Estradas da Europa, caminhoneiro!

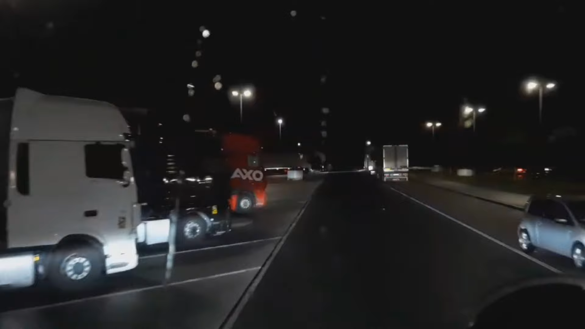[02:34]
A 140 metros, dobre à esquerda. Soninho gostoso.
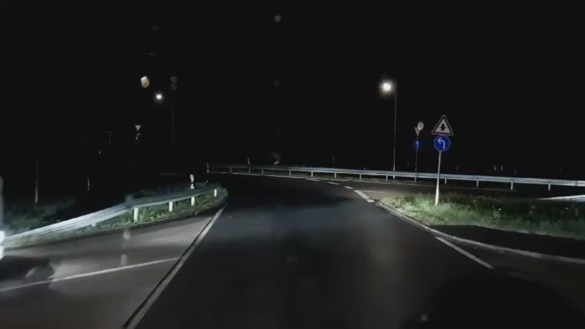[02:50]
Muitos já se foram. A próxima à esquerda. Ai. Vamos já sair fora também. Fazer o nosso. Deu pra ver que deu uma chuvidinha.